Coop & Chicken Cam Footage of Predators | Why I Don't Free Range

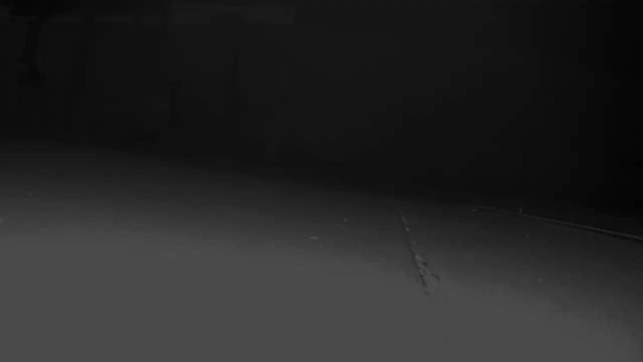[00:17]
I woke up to a hundred of these videos of this mouse running back and forth.
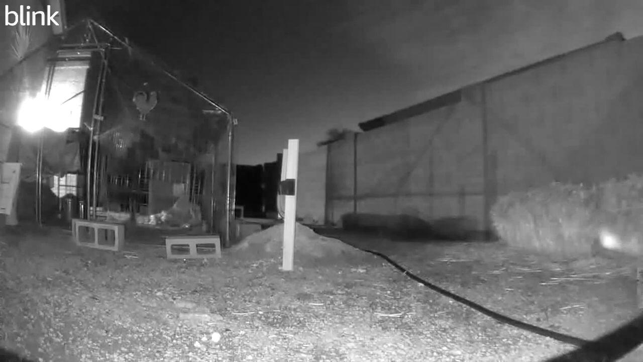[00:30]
I hate every single bug, but this one really creeped me out.
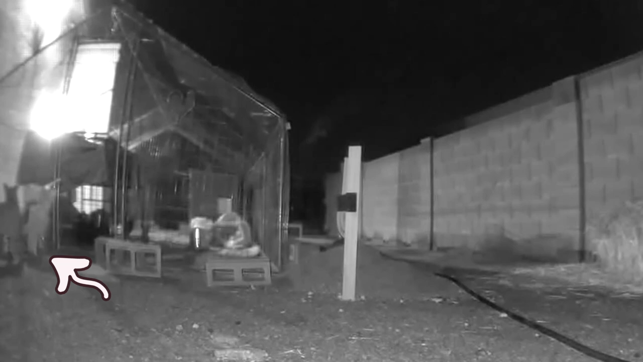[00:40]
Now this one sucked, it was a big bobcat who ended up trying to penetrate through the roof. Our auto sprinklers did go off and scare him away, but I don't like him up there.
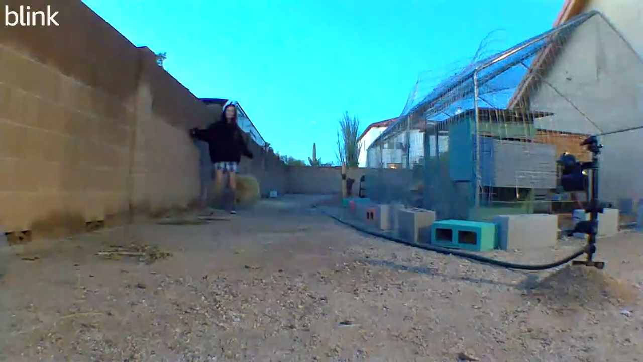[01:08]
Me sneaking into my own house.
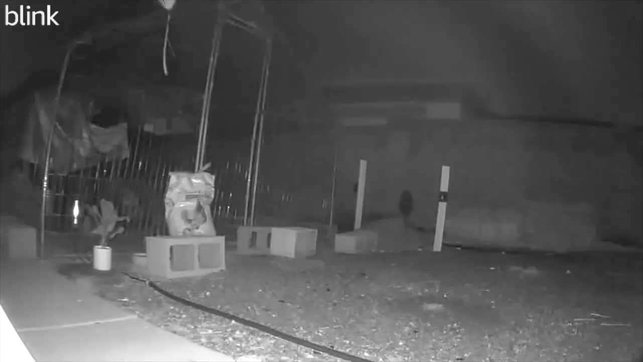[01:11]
Now I have no idea what this animal is, so here it is again. This one was interesting.
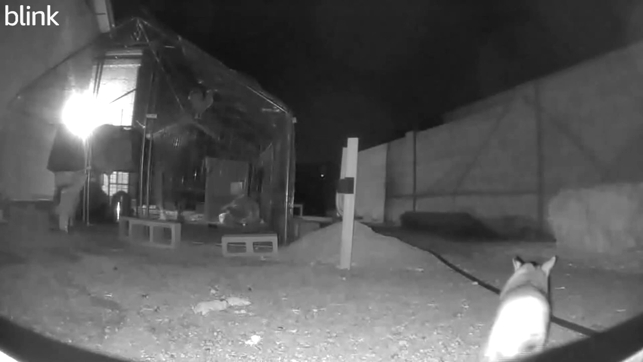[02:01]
Here's an additional bobcat who came back twice.